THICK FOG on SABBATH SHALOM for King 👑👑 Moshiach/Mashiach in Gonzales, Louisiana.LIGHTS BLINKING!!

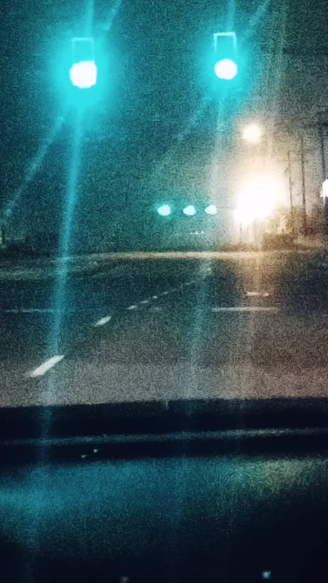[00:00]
look at the fog on this savage shalom in Gonzales Louisiana and look at the light flickering look at the light flickering flickering like hey come on